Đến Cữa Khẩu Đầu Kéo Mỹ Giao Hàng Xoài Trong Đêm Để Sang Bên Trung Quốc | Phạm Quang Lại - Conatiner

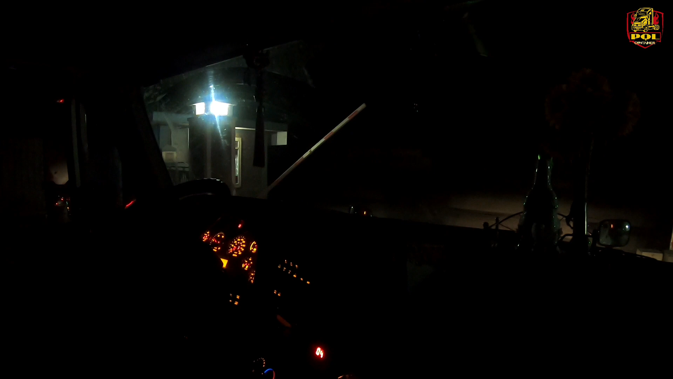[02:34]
Mọi người thì chuyến hành trình này mình sẽ bỏ sang xe tại Việt Nam luôn nha mọi người. Thì bây giờ mình sẽ rời khỏi bãi Quặng. Đây đang ở chỗ bãi Quặng đây. Đây bên kia là phòng căn. Giờ là sẽ di chuyển đi xuống dưới cây sân dầu ở dưới gần bãi Việt Trung, mình sẽ sang hàng nha. Thì đến sáng thì xe mình sẽ sang cho một cái xe ở Việt Nam